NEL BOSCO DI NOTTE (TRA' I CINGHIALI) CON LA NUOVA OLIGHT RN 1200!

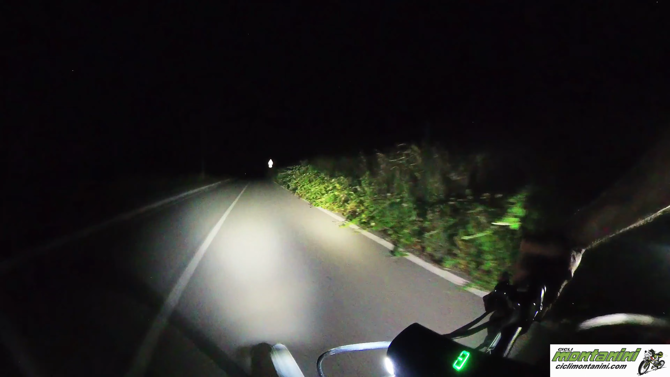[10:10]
Comunque abbiamo constatato che queste luci fanno molta più luce di una vecchia Panda o di un vecchio motorino 50, quindi da quel punto di vista sono più che sicure anche su strada.